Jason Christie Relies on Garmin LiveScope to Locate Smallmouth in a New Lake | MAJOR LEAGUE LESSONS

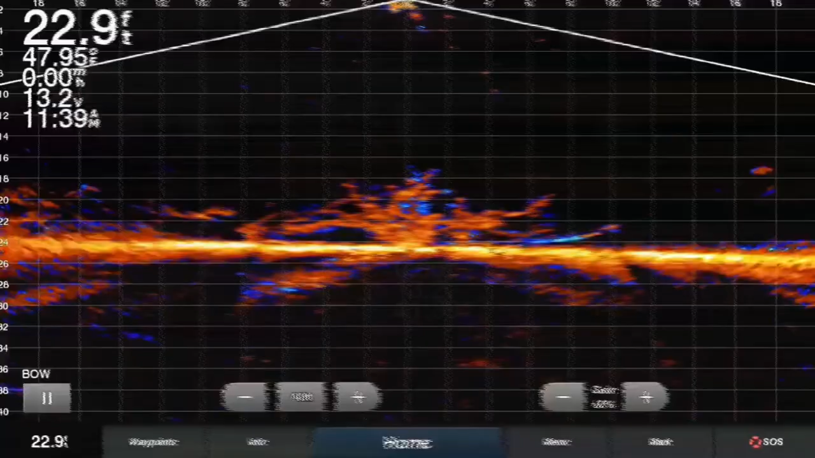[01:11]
and that's the down you know if you want to look down all around the boat
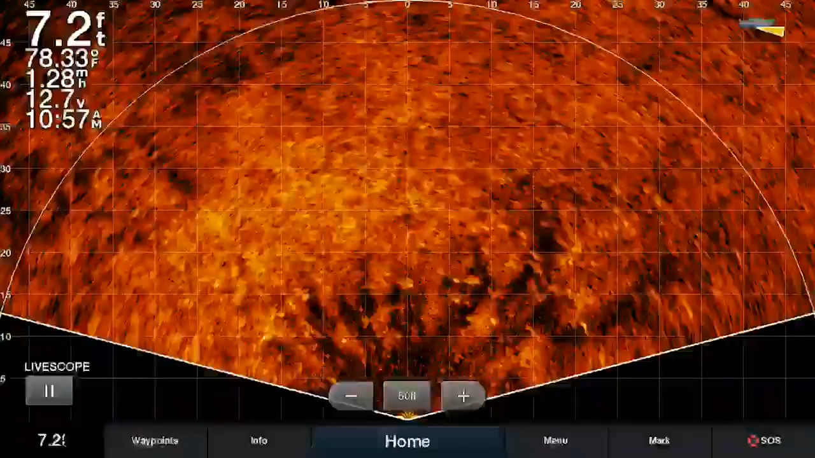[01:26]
On screen: depth 7.2 ft, water 78.33°F, speed 1.28 mph
know the first half of the boat or wherever you set it up